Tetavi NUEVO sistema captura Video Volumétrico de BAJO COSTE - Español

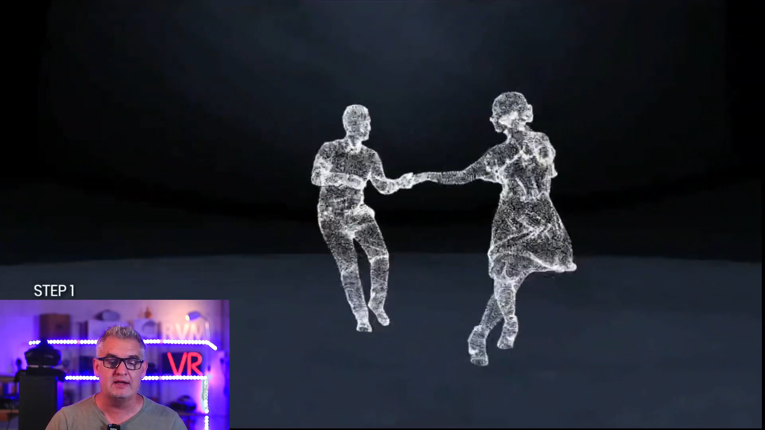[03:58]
ha capturado en tiempo real primer paso captura de los puntos segundo paso
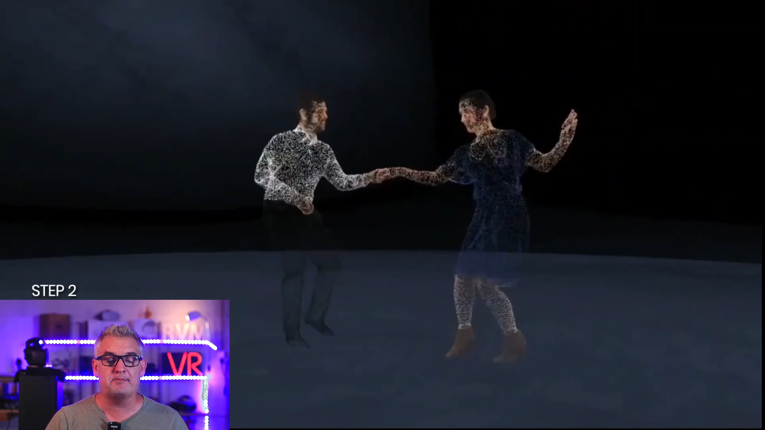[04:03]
el color mapping cloud que está haciendo el tema de color la generación de la geometría de los modelos tridimensionales que ha captado en vídeo la lo que es la